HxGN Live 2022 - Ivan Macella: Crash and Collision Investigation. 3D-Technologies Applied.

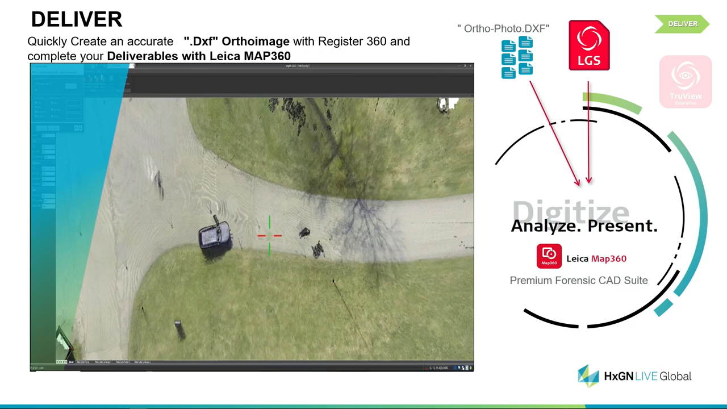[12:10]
we have all what we need, we can take measurement or just go to a 2D drawing of our scene and deliver our job.
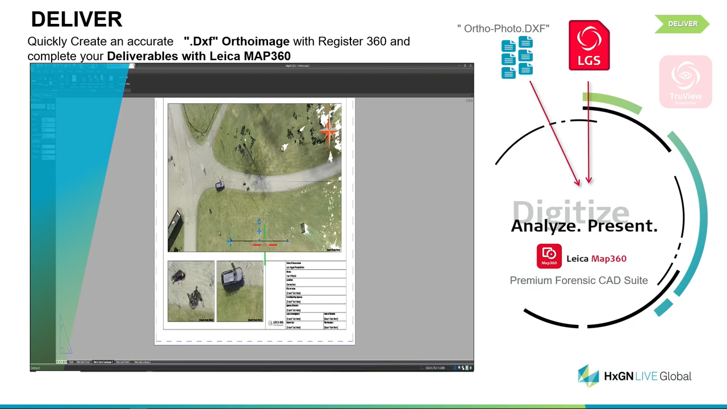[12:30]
So we can work on the viewport, adapt to our needs, complete with the scale bar. So let's say we do easily our daily job. So why moving from 3D to 2D? Because sometimes it's just needed or it's still required having a 2D top-down view of the scenario, regardless of the 3D capability. And then we can also go and print an evidence report.
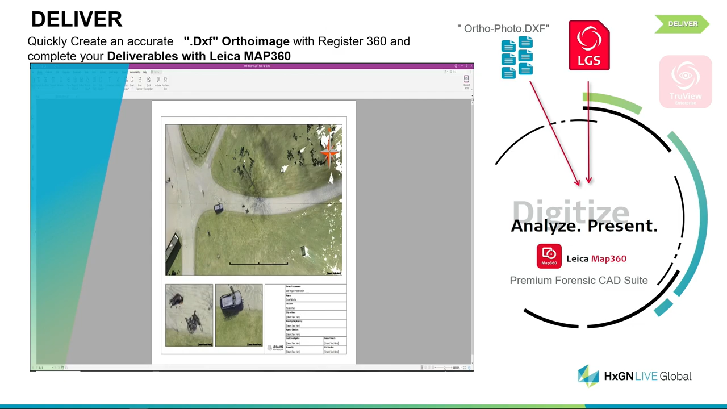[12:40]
In this case, we are managing our point cloud, again in the MAP360 software.
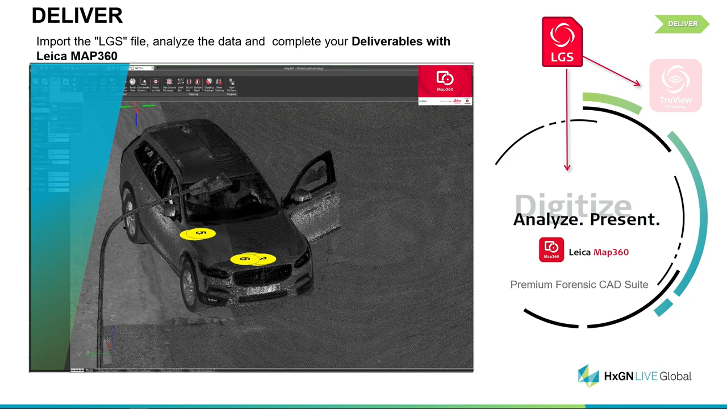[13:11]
are really all the evidence that we collected on the way or during our crash scene investigation or when we were just exploring, measuring the crime scene.
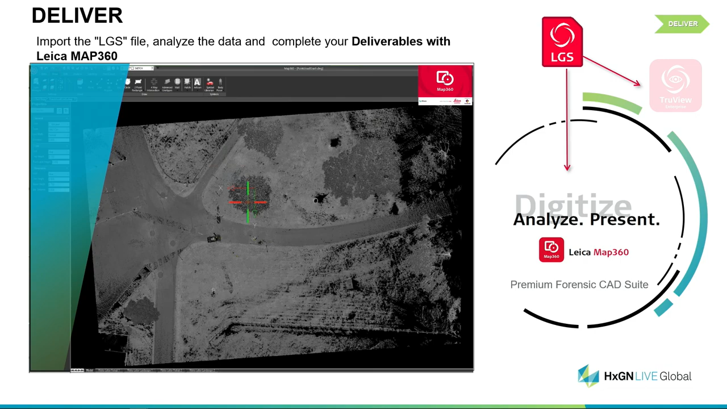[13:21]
We can go on a scale of grade for more details.
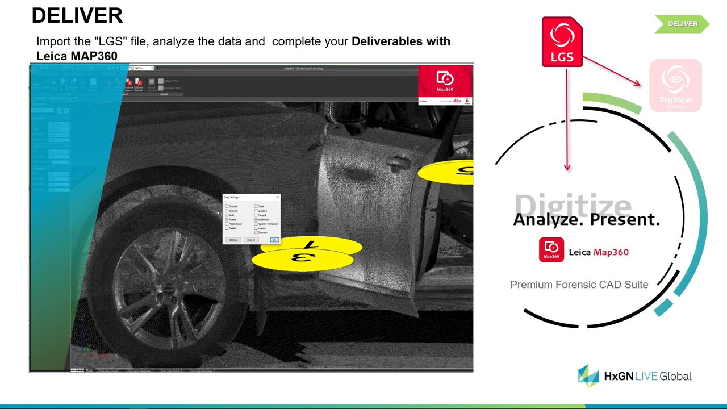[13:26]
We can also polarize the image taking out the colors from the scanner and we are working in the point cloud.
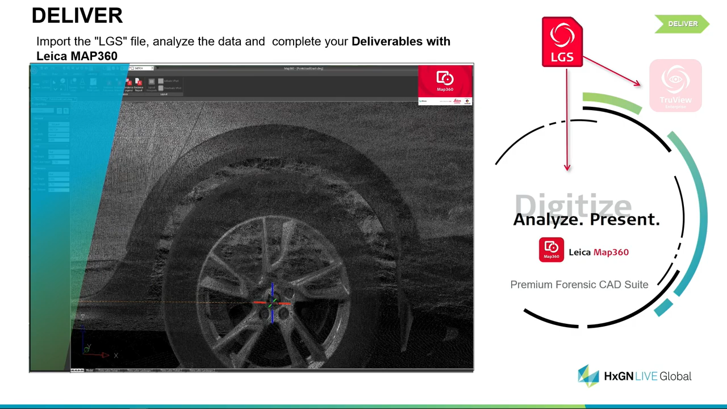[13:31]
In this case, the wheelbase has been measured, just to have a further review.
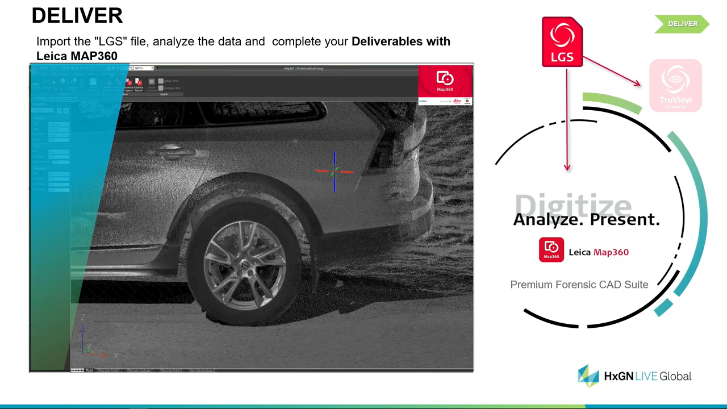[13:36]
We can go back to the top-down view and still taking some real-time measurements,
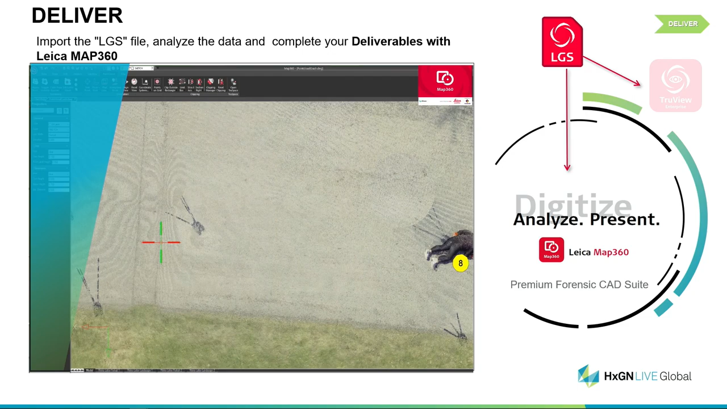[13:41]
so we can proceed to our analysis to understand better if all those evidence are consistent with the case, with the witness, with our conclusion.
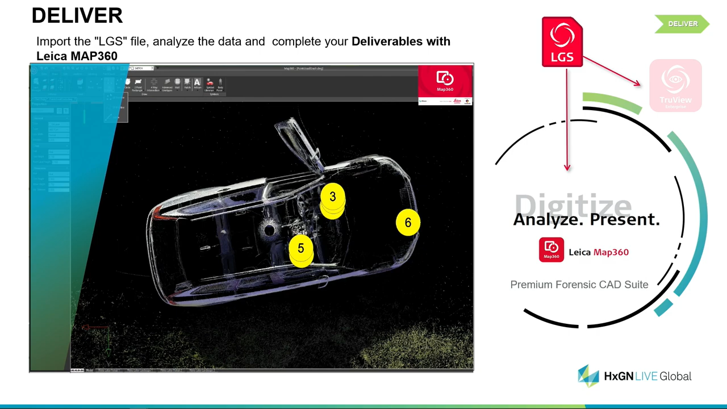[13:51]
In this case, we have a top-down view with the functionality of silhouette and we
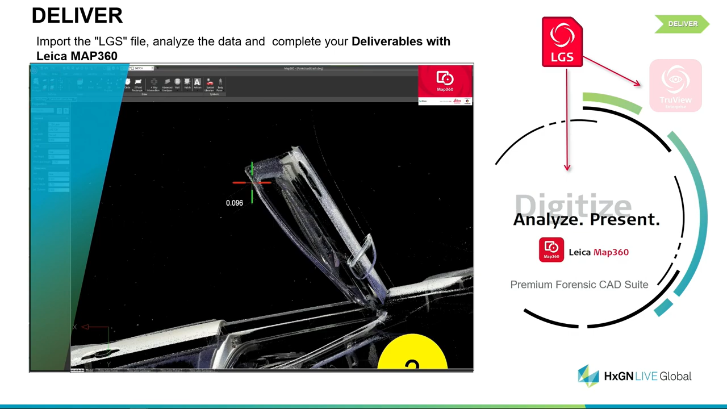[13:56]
are assuming we are just describing with
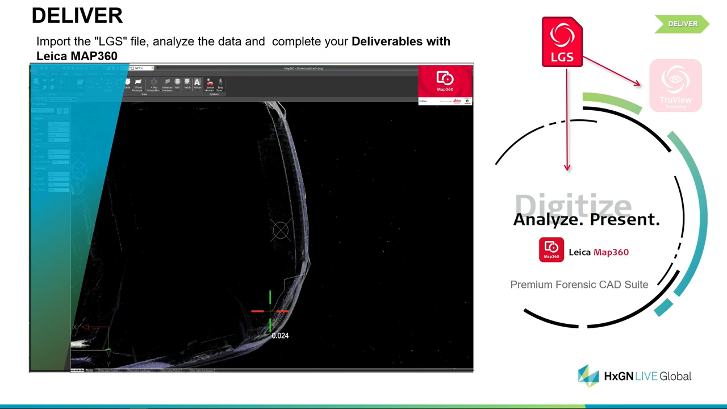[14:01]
a polyline all the overall shape of the vehicle,
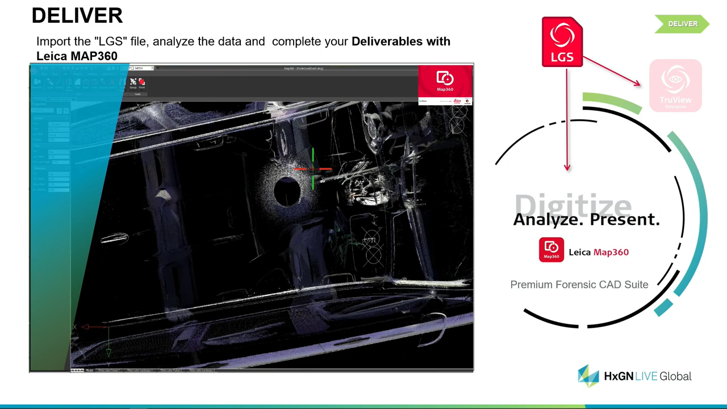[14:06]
plus the crash damage that we can use for further investigation, like crash analysis.
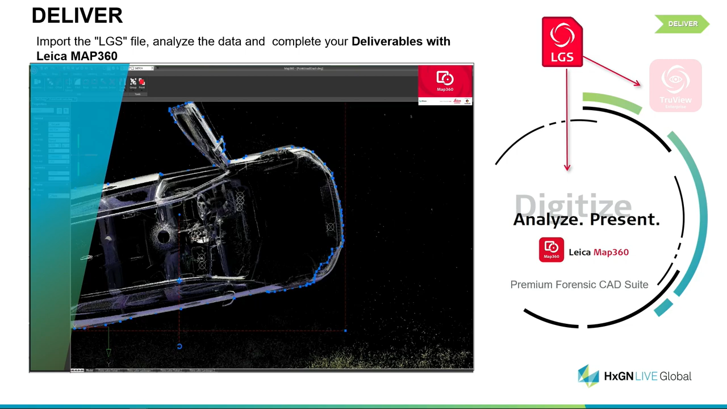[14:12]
In this case, if we just hide for a while the point cloud,
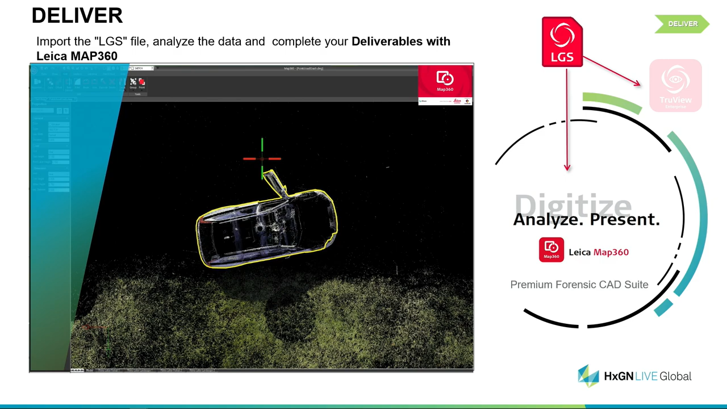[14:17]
we are left with a 2D DXF shape of our vehicle.
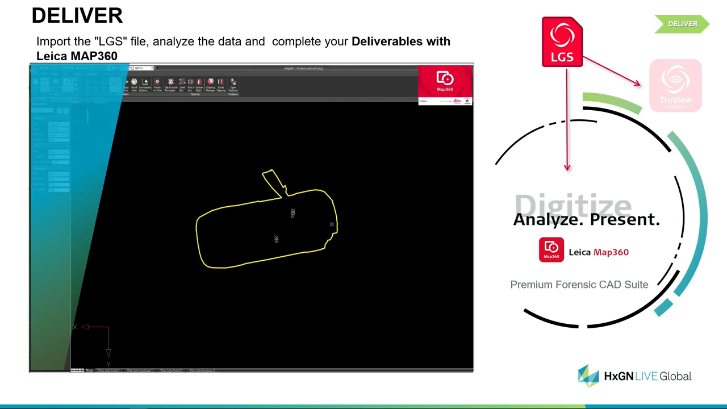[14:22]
So that can be done for the other vehicle to understand the angle of impact, how they arrive to the crash. In this case, the Dell investigation with modern tools.
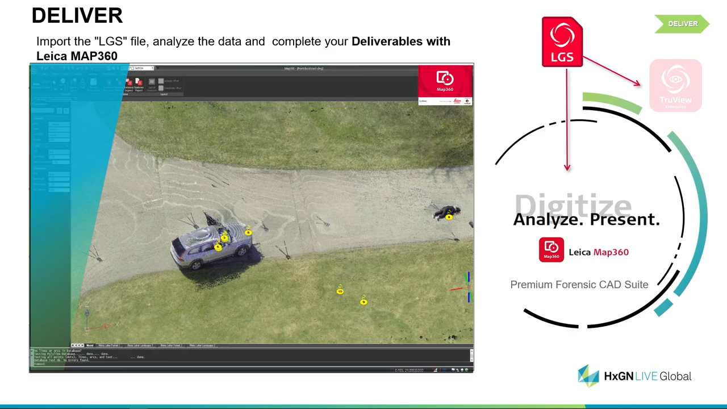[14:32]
Another good feature is that from the overall scenario,